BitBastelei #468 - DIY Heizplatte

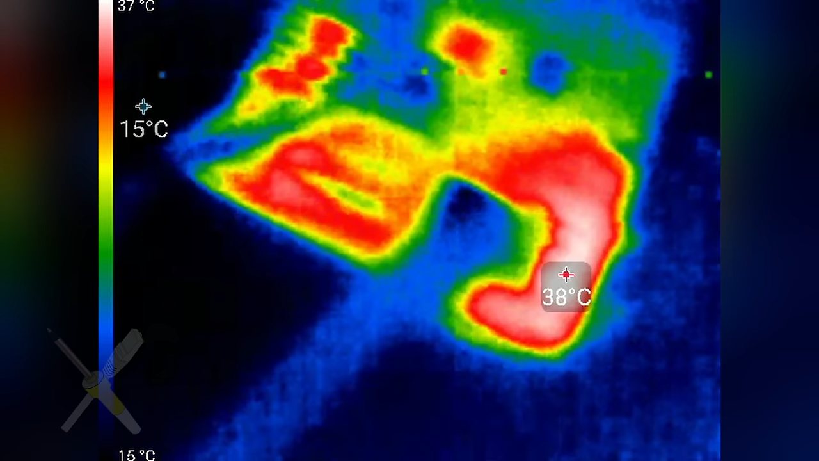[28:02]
On screen: scale top 37°C, scale bottom 15°C
Wir haben irgendwas, was 41 Grad hat. Mal gucken, ob ich das finde.
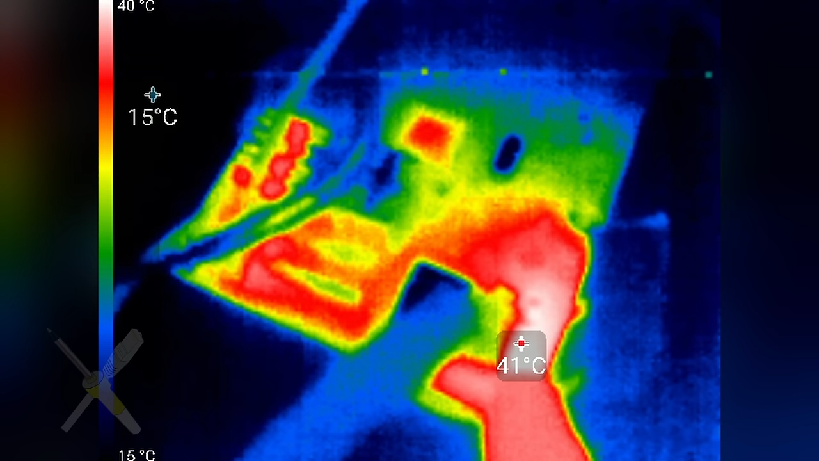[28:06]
On screen: scale top 40°C, scale bottom 15°C
Ach, das ist die Sicherung. Die wird warm. Okay. Ja.
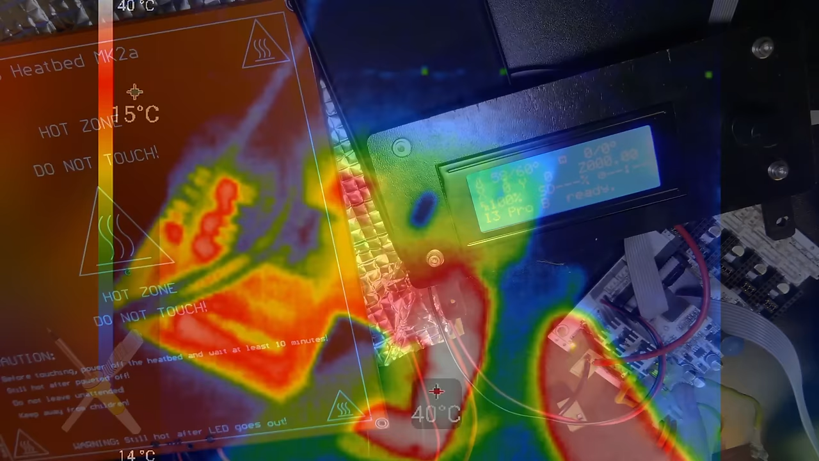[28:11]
On screen: scale top 40°C, scale bottom 14°C
Und was sagt der hier hinten?
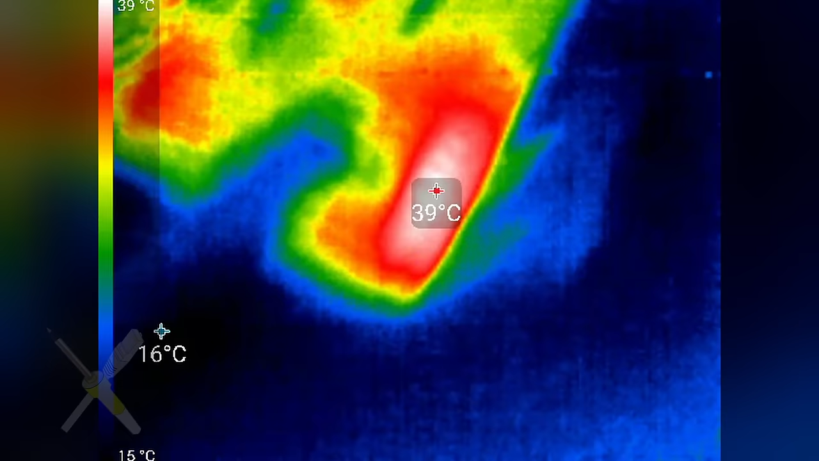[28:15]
On screen: spot 39°C, scale top 39°C, scale bottom 15°C
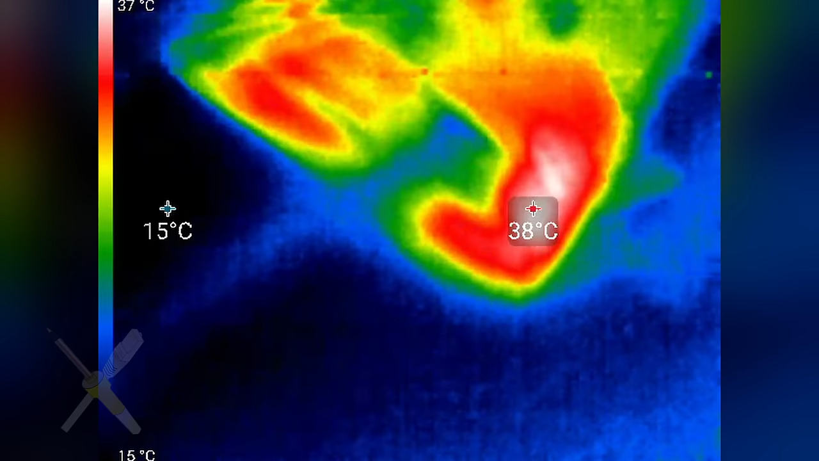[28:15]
On screen: min 15°C, scale top 37°C, scale bottom 15°C
Der Kühlkörper von dem? 30 Grad.
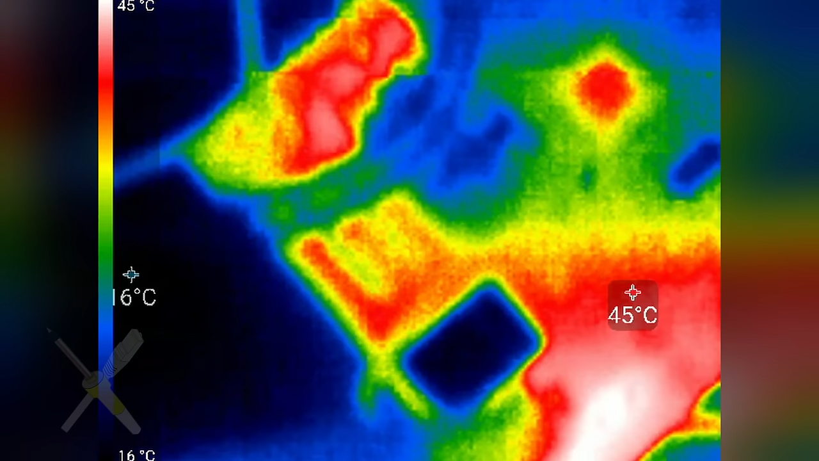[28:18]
On screen: scale top 45°C, scale bottom 16°C
Ich denke, das ist noch okay.
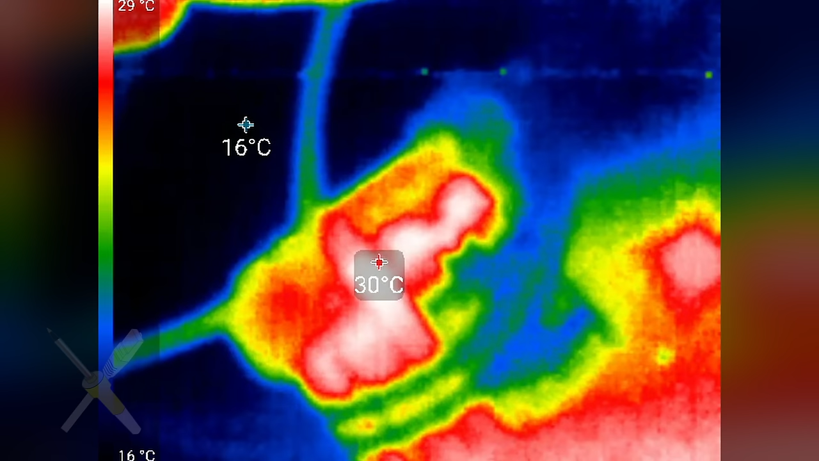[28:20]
On screen: scale top 29°C, scale bottom 16°C
Damit kann man leben. So, ich habe jetzt einfach mal eine Hülle draufgelegt und ich denke, man kann relativ gut sehen. Wir haben hier irgendwie 62, 63 Grad.